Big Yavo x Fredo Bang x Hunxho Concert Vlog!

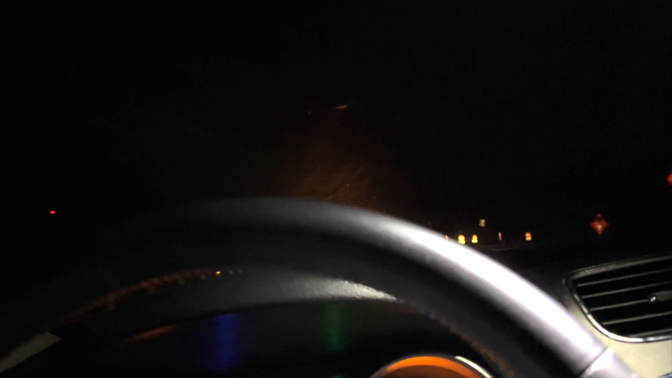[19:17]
I'm gonna hit that light real quick. What the, is that a nigga on that fucking shit?
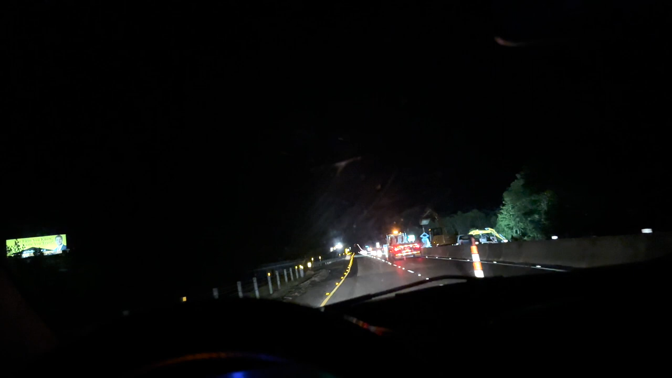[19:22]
Oh, that's anchor. What the fuck are they doing? Yeah, like, I remember I used to work on the road and shit.
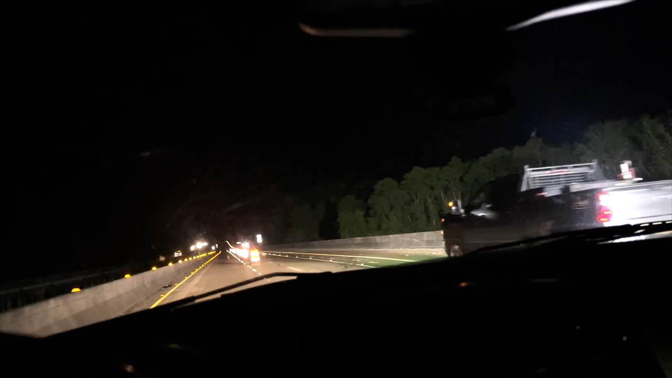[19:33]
I used to always hate it out. Because they always say we're going to work on the road at night. But, like, they don't think they got a lot of people on the road. They must be doing something under the bridge or some shit like that. But, yeah,